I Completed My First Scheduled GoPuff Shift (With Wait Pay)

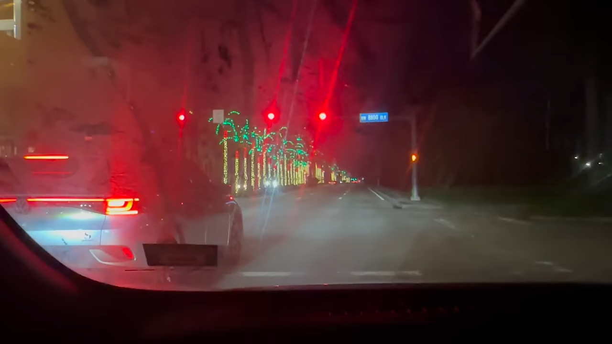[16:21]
thing i did not know i haven't been i haven't been on here in dorau in a long time but that's pretty cool christmas lights there's christmas lights
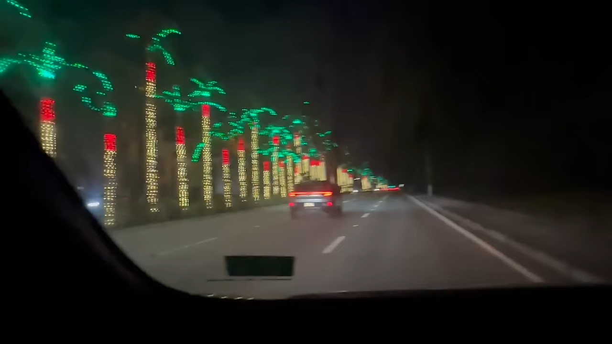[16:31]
in the city at least here in dorau nowhere else there's there's no christmas lights anywhere else all